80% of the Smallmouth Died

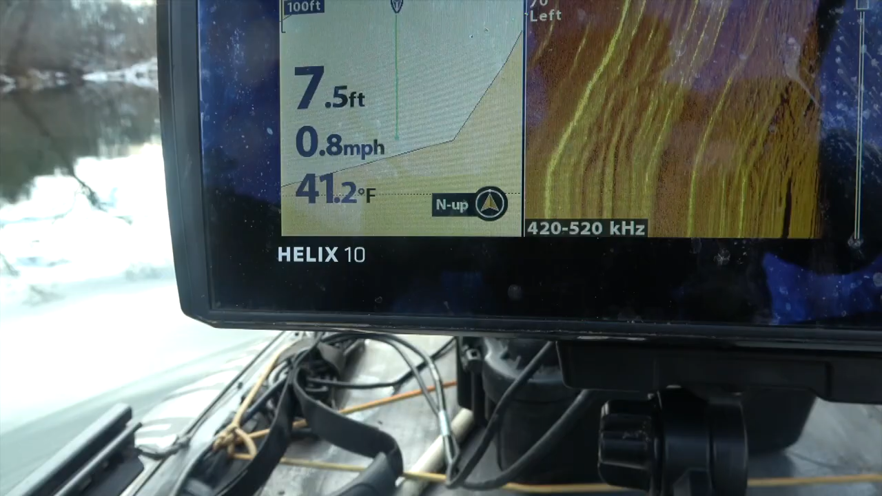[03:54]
On screen: depth 7.5 ft, water 41.2°F, speed 0.8 mph
So we got 41.2 out here in the main part of the river,
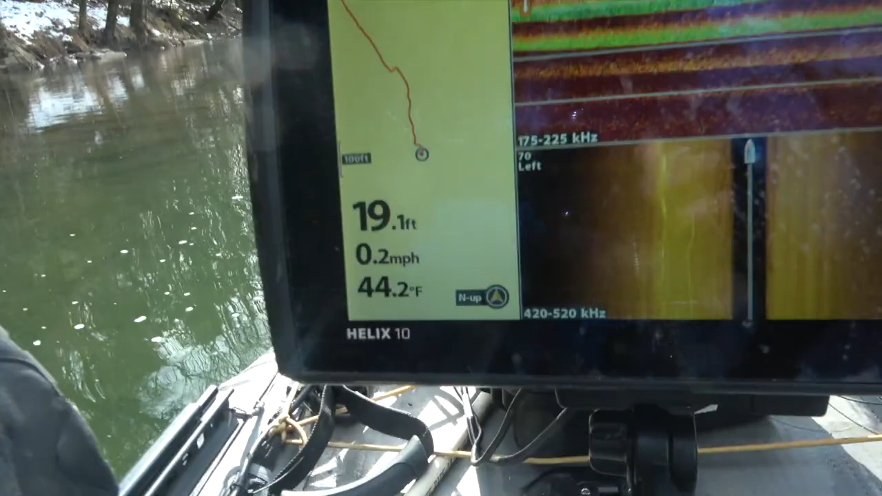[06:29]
On screen: depth 19.1 ft, water 44.2°F, speed 0.2 mph
But more than anything, you see that water temperature rise, and that's why it's important, especially, you know,